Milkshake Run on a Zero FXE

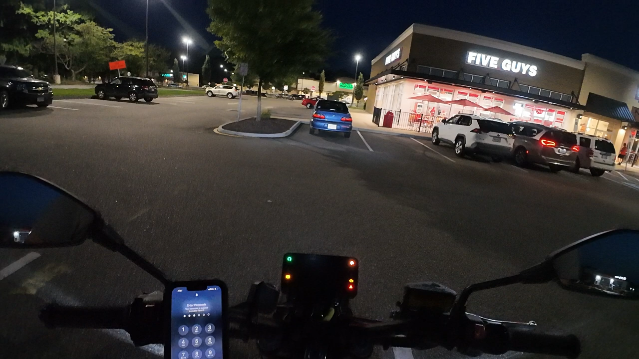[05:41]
so as usual with motorcycles you have the incentive to take the uh long way home I'm gonna spin my half a tank because I could go to town and back but
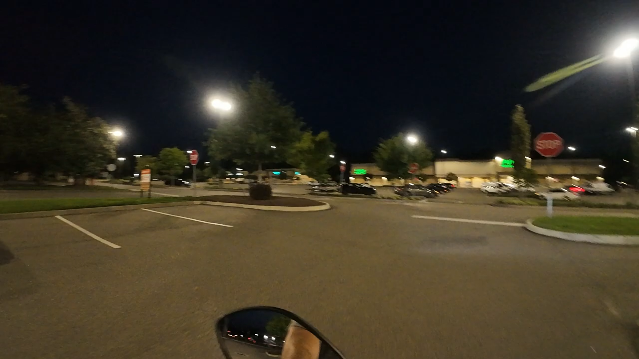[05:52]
oh I just want to go ride man want to go ride and I want to go try that eggs place I like eggs they're next to the chicken salad chick place which is also pretty good all right the other problem is this light never sees me
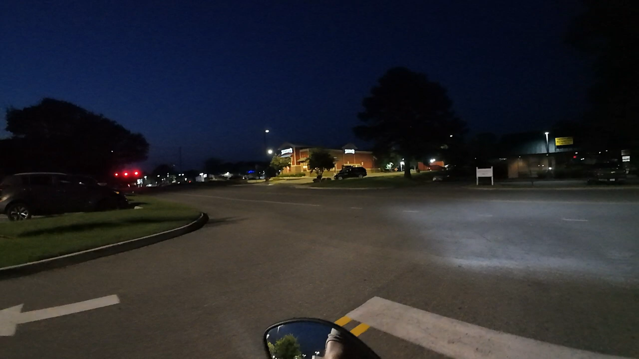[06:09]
we'll see we'll see how it works this car behind me might get angry
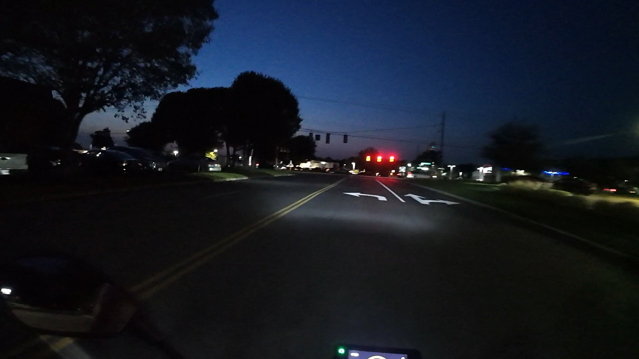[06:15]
I'm probably better off just turning right let's turn right it's not gonna see me
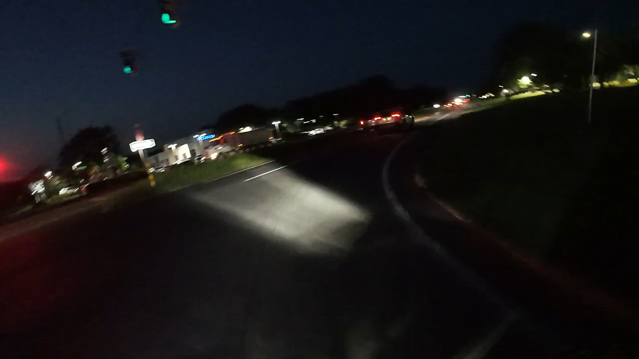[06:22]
uh oh camera's underway that's not good that's bad that is bad y'all don't get hit by a truck that'd be bad oh wait it's an ambulance I could totally be hit by that
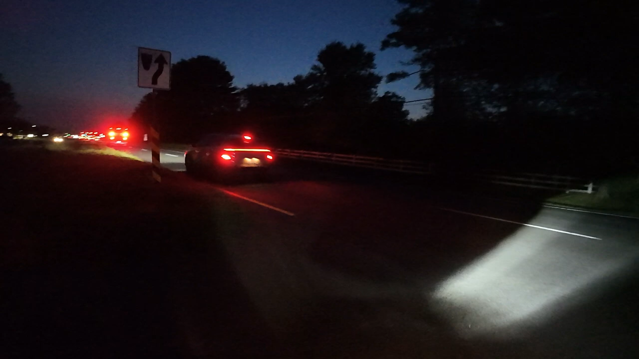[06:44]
I'm an ambulance chaser wanting to prove my stupid joke
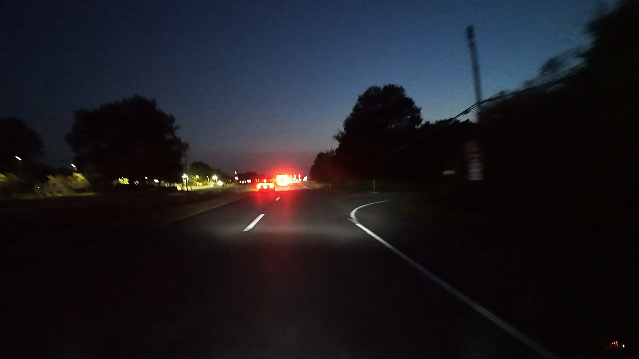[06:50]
it's gonna be hard to take the long way home when uh mr trucker here is in my way
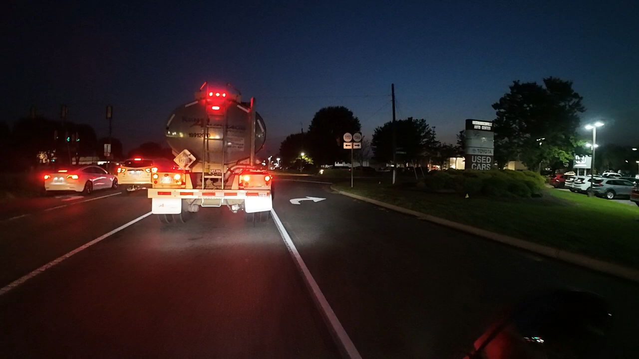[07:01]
it's all right the ambulance has actually let me go in front of him I appreciate that man I'm too shy to look at him I don't want him to feel bad he's probably yelling me like you could have gone faster it's all good bro you were a nice guy so I don't know if it was that
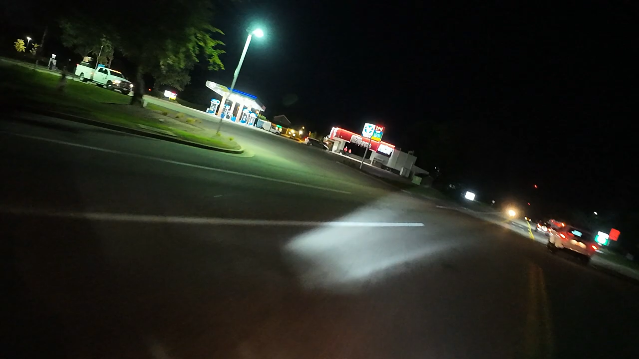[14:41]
what was that well good news if i crash here there's a hospital right there i've been there a lot of times mainly with my kids never a fun time but the nurses have always been cool all right we're gonna cross nine to five again so cool